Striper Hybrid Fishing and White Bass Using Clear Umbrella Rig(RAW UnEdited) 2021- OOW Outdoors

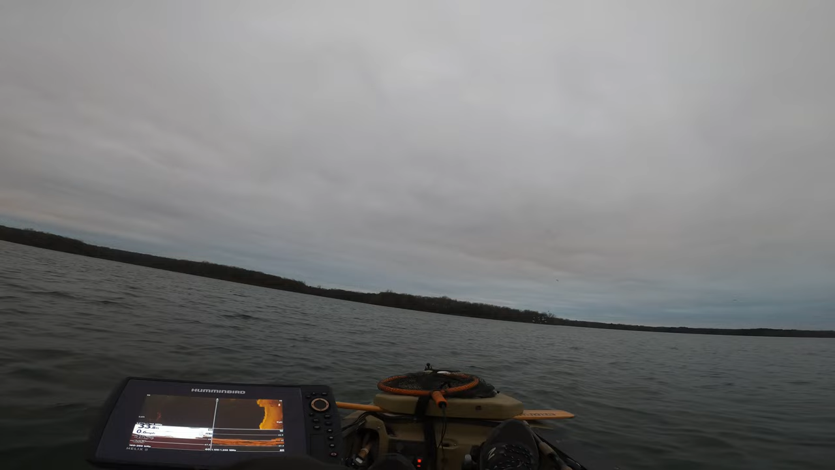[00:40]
There's a lot of bait right here. 41 feet down.